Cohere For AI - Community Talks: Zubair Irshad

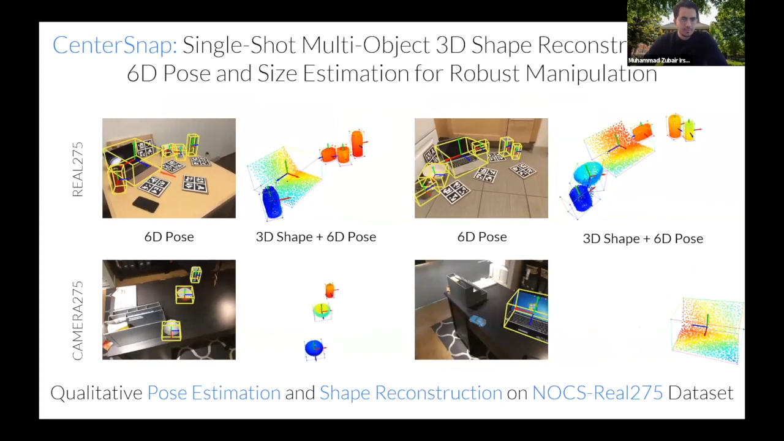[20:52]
Let's say the mug handle, which is really, really helpful for at grasping scenarios. And finally, you can see some of the depth map reconstruction, comparison to the depth map reconstruction. So if you just like lift the depth point cloud to 3D, depth map to 3D point cloud, you see some of these really like partial shapes where ours can really complete these shapes and also to a certain degree get their textures,
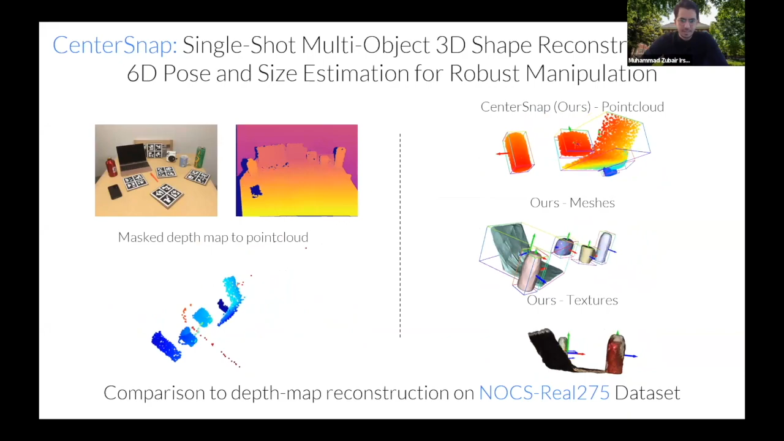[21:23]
which as you'll see is not perfect here. So we benchmarked this method on basically both detection and 6D pose estimation metrics and compared with strong baselines.
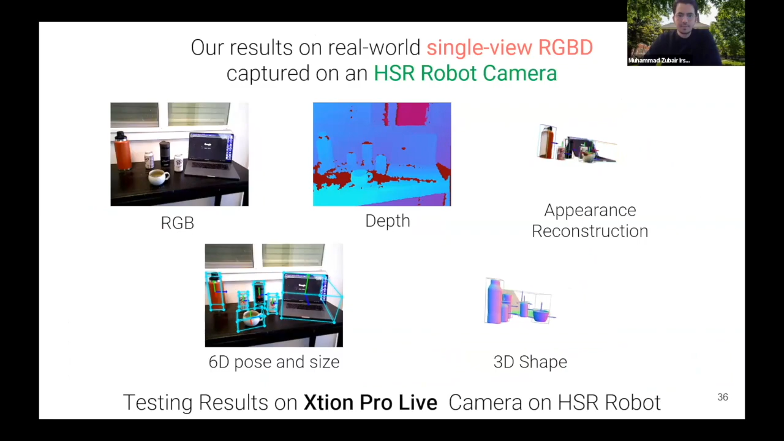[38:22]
And it's a very nice cool result where you can actually see that this technique also works for backgrounds as well as objects which are never seen during training.